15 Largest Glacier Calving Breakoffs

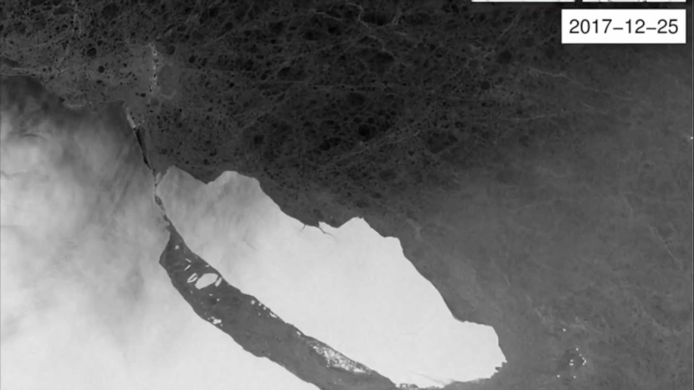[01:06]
and was part of the Larson Ice Shelf, located in Antarctica.
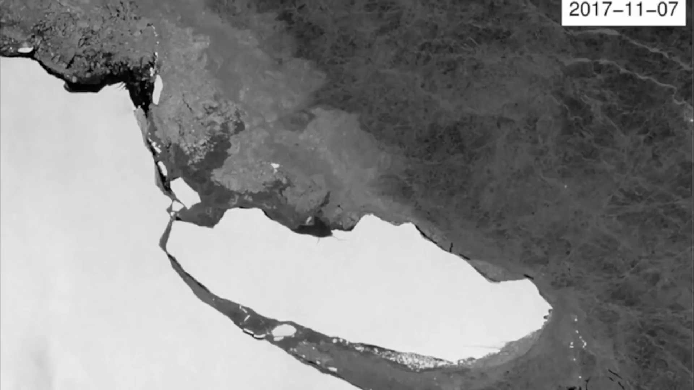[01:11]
Detailed images were captured and later uploaded by NASA's Landsat 8 satellite. The scientists believed the calving was simply due to natural growth and decay of the glacier cycle.